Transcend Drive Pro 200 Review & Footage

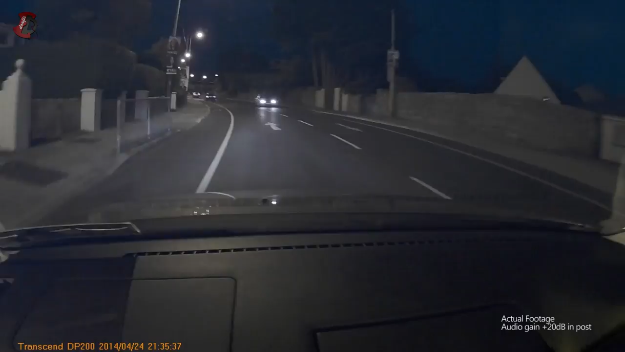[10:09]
I'm going to go to the right side of the road.